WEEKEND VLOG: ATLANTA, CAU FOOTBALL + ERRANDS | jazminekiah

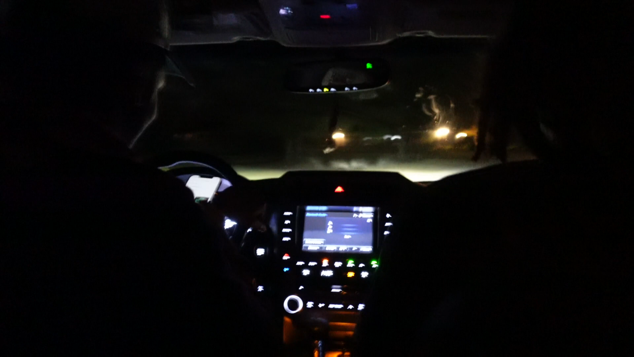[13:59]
Shakora, I've even seen 2 cars just parked right over there.